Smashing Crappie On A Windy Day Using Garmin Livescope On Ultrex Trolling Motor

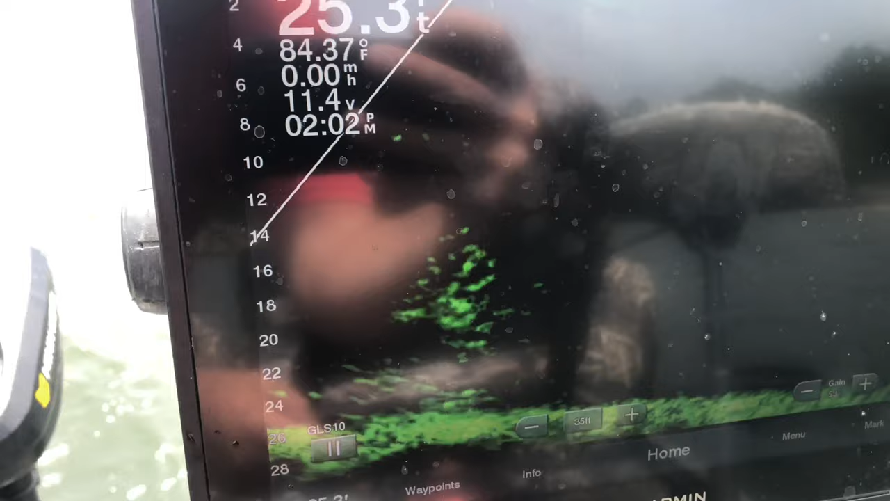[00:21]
On screen: water 84.37°F
there is a ton of fish right there on that brush pile
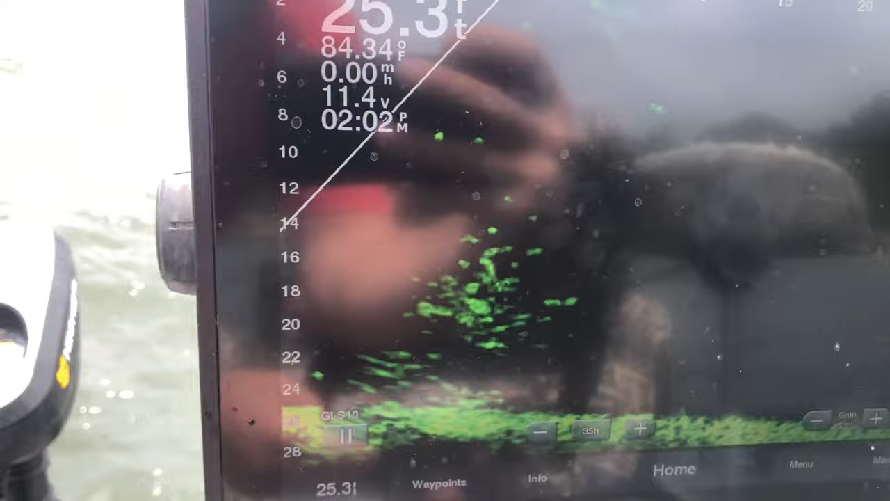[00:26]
On screen: depth 25.3 ft, water 84.34°F
it's just right out there so wasn't really planned on fishing
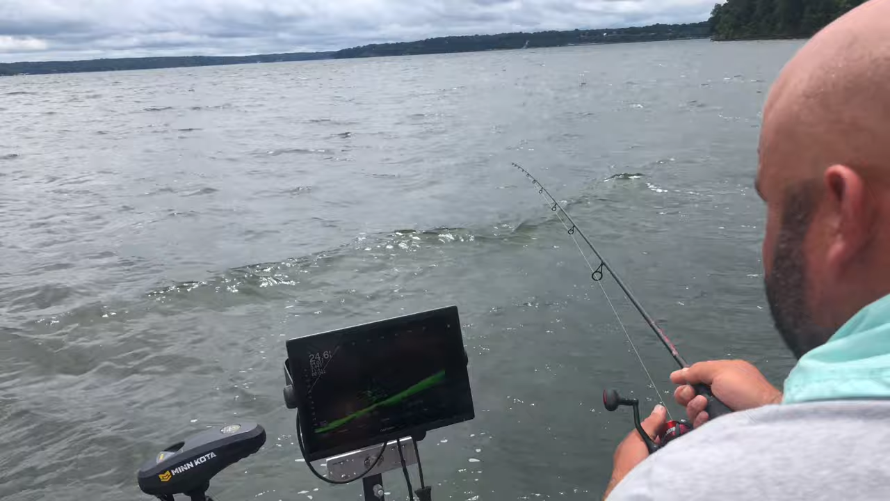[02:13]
you guys are watching this as I'm watching it we're gonna try to do as little bit of editing as we can here so many fish on this little pile and I don't see how we can't catch them that's a bunch of fish that people
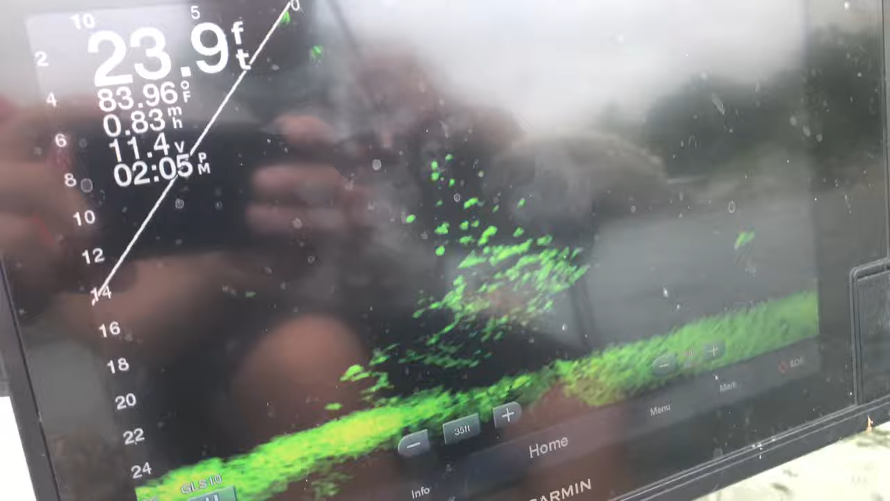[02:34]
On screen: depth 23.9 ft, water 83.96°F
you're just flipping out there we're right over the top of it so the first pile is like right down here nice if we can see your lure come on the screen but that's right here
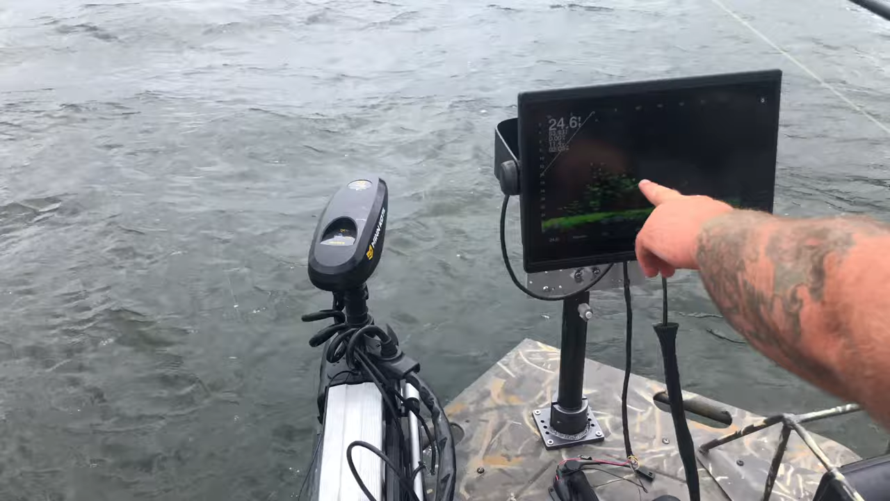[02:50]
very hard with its wind got huge waves coming very difficult all these waves that's so many fish right there I don't know that I found a brush pile that looks like that yet this year yeah you seen a good one yet
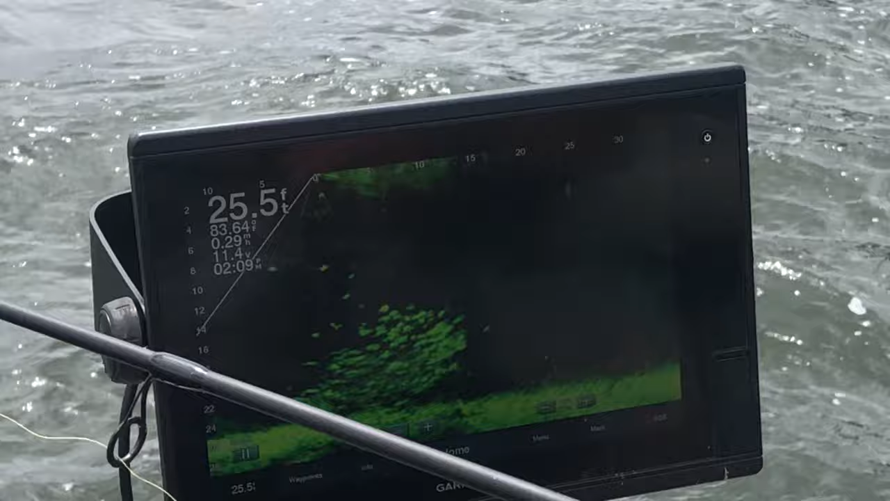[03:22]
so my transducers own the trolling motor now people are always talking about they we've got to have a pole if it's you know if you're fishing brush piles well mine's on the trolling motor right now
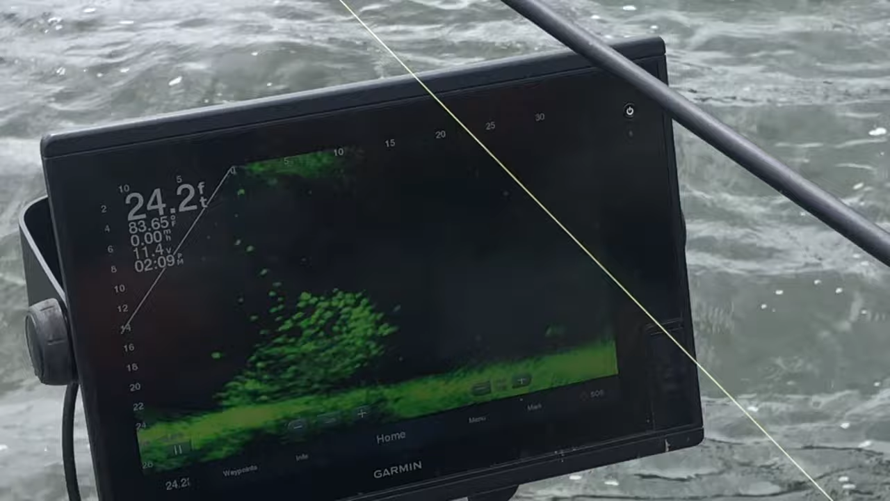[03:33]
On screen: depth 24.2 ft, speed 0.00 mph
and I don't need a pole as long as you play the wind and everything correct you can get it set up that's right exactly you just basically got to know what you're doing you know you got to play with it set up in the wind get your nose into the wind get right behind that brush pile and you're going to see your lure go down uh i mean pretty good strong strong wind right now
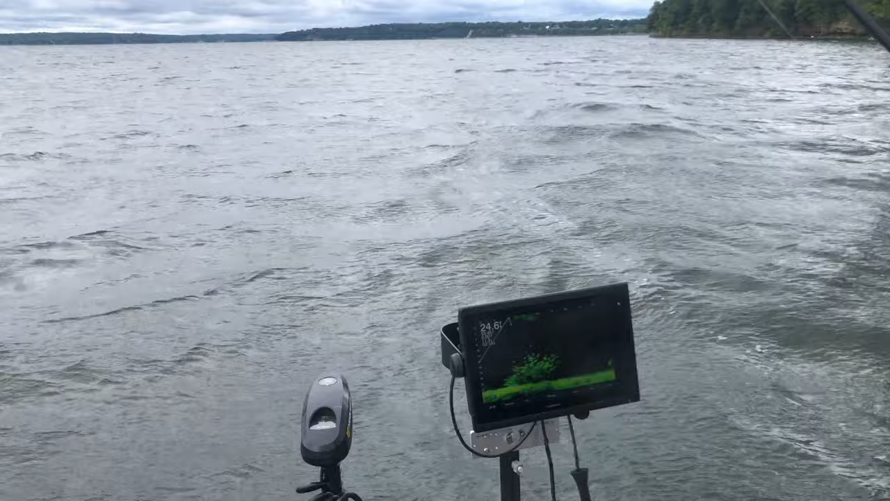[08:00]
man it's so windy there he is another little good eater he inhaled that minnow perfect
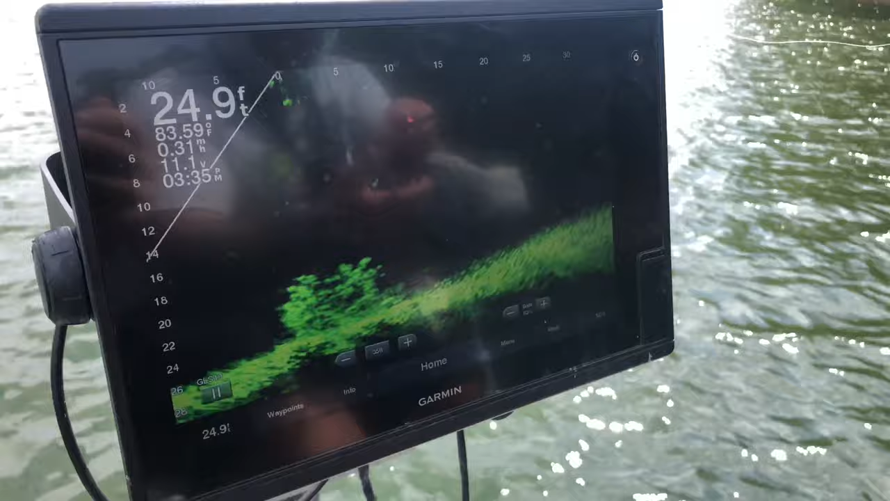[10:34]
On screen: depth 24.9 ft
that's him here comes the fish up you don't want that one
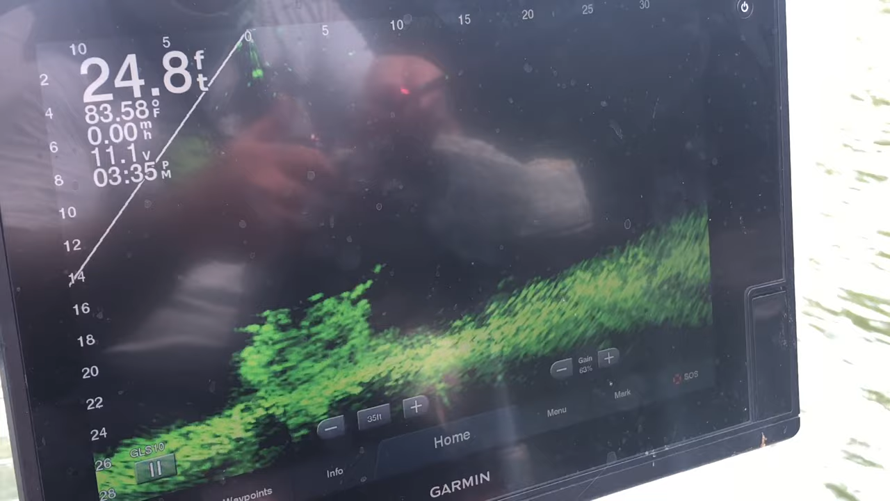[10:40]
On screen: depth 24.8 ft, water 83.58°F, speed 0.00 mph
you're still like two foot from the brush pile
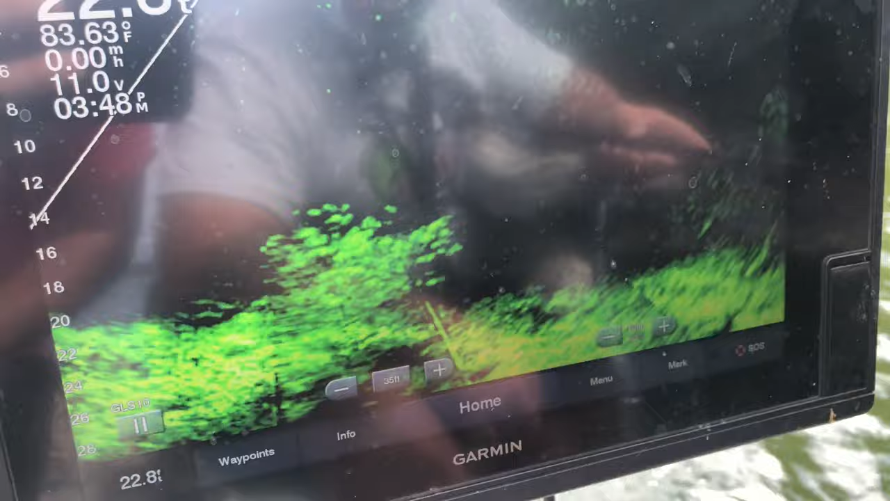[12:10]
On screen: water 83.63°F, speed 0.00 mph
brush pile that's the ones i'm gonna go for it seems like in grand lake this time of year that the the
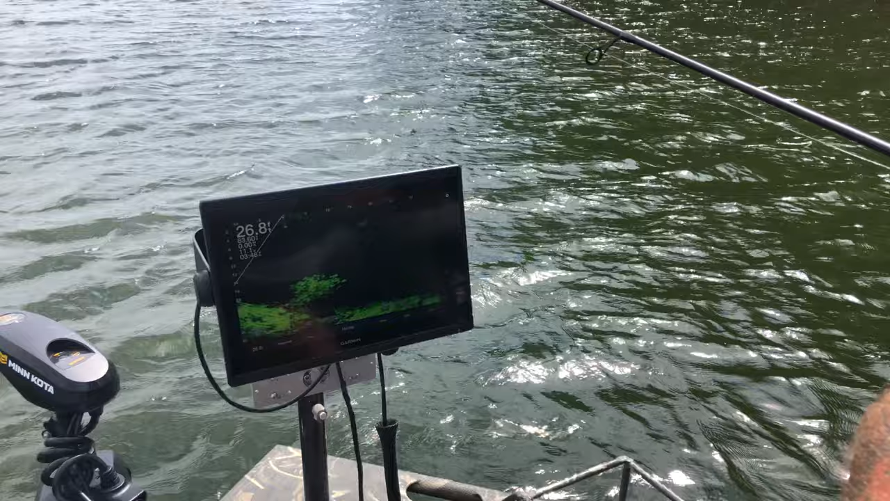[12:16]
bigger crappie hang on the outside of the brush versus the inside versus the inside and basically what it is the smaller ones are on the inside and the bigger crappie don't like to be around the smaller ones